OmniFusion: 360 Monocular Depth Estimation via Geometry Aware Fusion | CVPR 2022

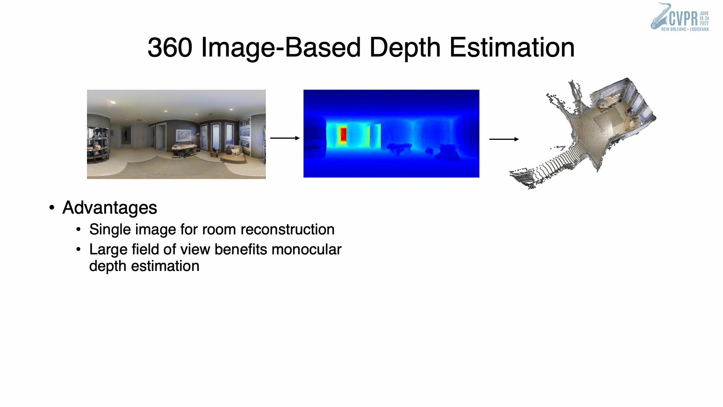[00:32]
360 image format has advantages. For example, a single 360 image is sufficient for room reconstruction because of its large field of view.
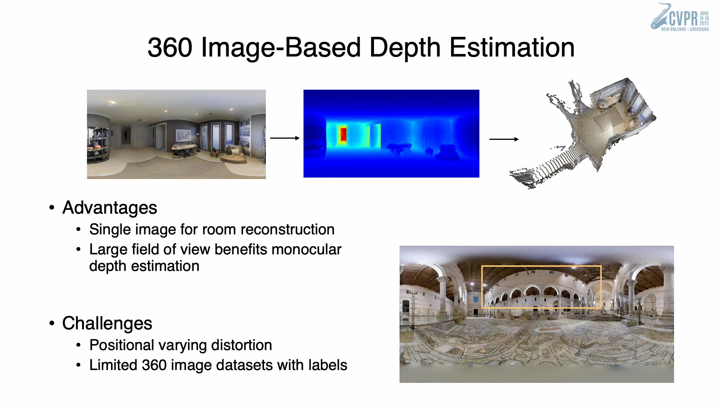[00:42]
Using 360 image is also challenging. There is positional varying distortion on 360 images, and a limited number of datasets are available with labels.
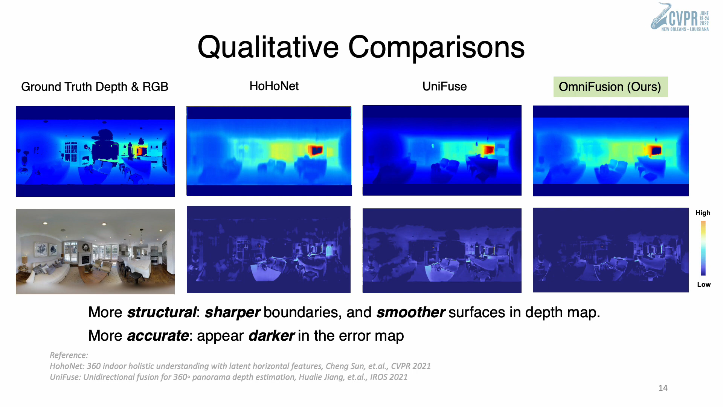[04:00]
From the zoomed-in view, a better comparison can be seen.